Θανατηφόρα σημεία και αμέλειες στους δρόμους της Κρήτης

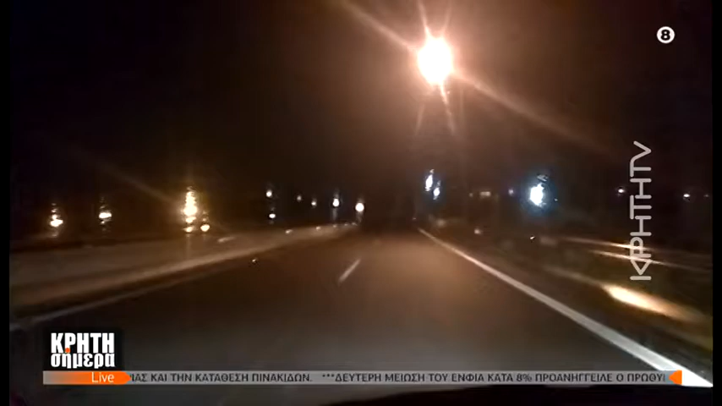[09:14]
Και πάλι καλά, όπως μας επισημαίνει και η ίδια, που είναι γνώστη στο οδικού δικτύου. Τι θα γινόταν σε περίπτωση που ήταν ένας επισκέπτης, ένας τουρίστες, ένας άλλος που δεν είναι από την περιοχή. Ορίστε εδώ. Μόλις είδα το κομμάτι. Πουθενά. Κοιτάξτε εδώ, σκοτάδι, δεν φαίνεται η διαχωριστική γραμμή. Πώς θα λέμε όσα, Αλέξανδρε. Κάνεις πραγματικά, εκεί χάνεις τον κόσμο κάτω τα πόδια σου και ειλικρινά πολλές φορές μπορείς να ξέρεις και πώς να αντιδράσεις. Ειδικά όταν είναι και βρεγμένος ο δρόμος, εννοείται ότι δεν φαίνονται οι γραμμές. Σίγουρα, πολύ μεγάλο πρόβλημα. Αλλά πώς γίνεται, ελευθερή μου, να ξέρεις όλους τους δρόμους, δεν το κατάλαβα.